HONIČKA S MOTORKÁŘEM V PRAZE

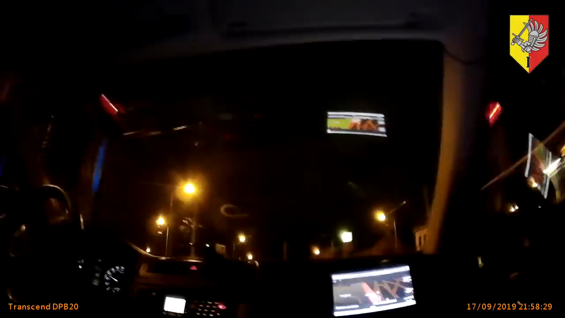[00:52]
Točí se zpátky Bělohorskou v protisměru. Po tramvajovém pásu. Teď jede po tramvajovém pásu, za chvíli budeme u Byly. Ne, tam ne, tam ne.